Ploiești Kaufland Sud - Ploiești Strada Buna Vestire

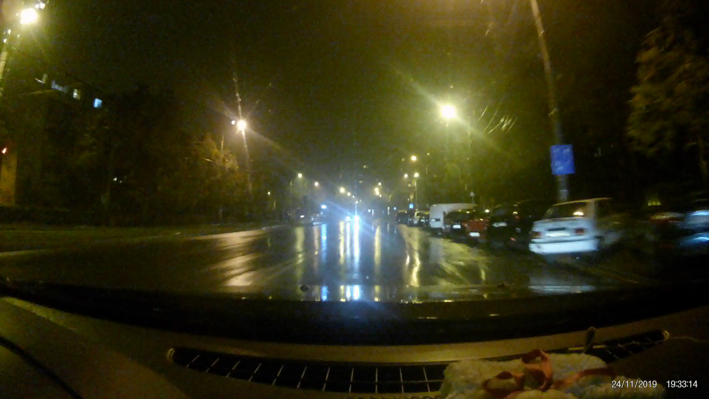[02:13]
Să-i schimb sursese la informații, să-i dea lege. Ia-i dreapta, unde duci? Mergem la Costin. Da, știu. E pe drumul bun, nu pe drumul prost.
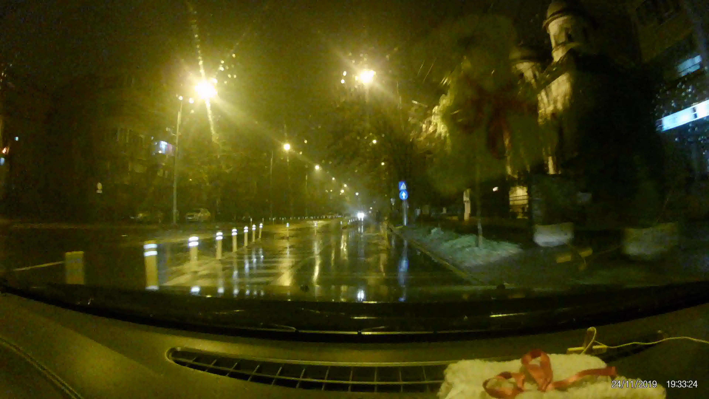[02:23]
E drumul bun la asfaltat. Eu trec pe aici mereu și nu spui că...